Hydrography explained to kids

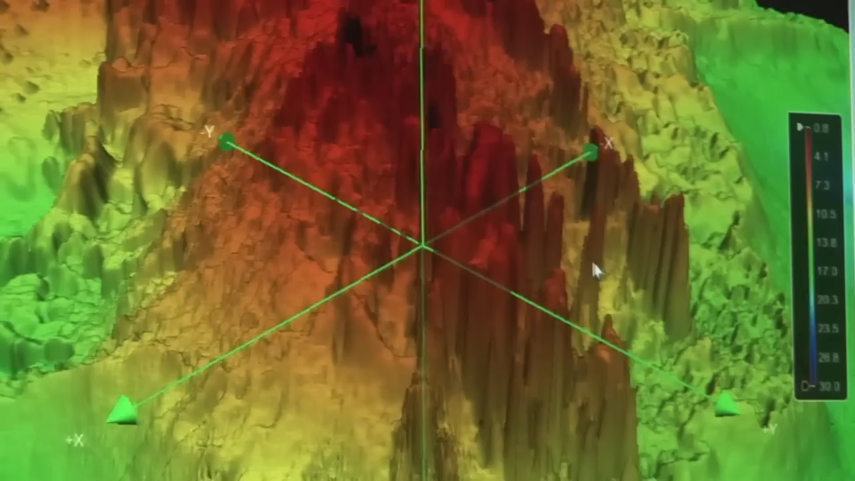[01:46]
Using them, we can acquire millions of data and map the sea floor very accurately.